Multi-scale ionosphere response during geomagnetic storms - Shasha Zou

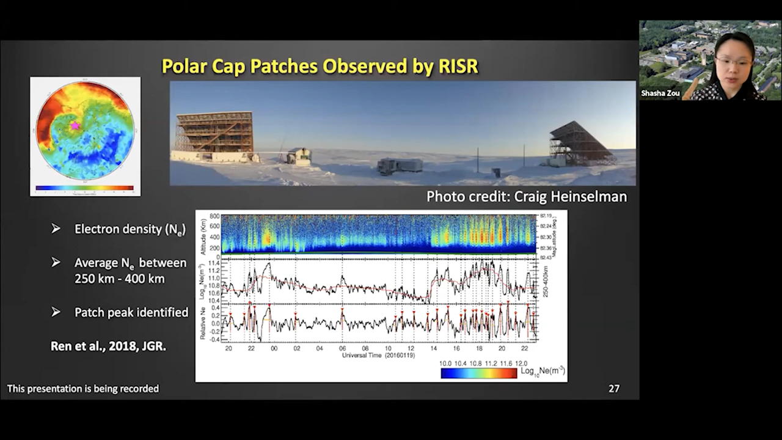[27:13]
He automatically identifies all the polar cat patches and the width, the half-width of the patch. And then he superposed those polar cat patches at different sectors. For example, the top row shows the averaged properties in the noon sector.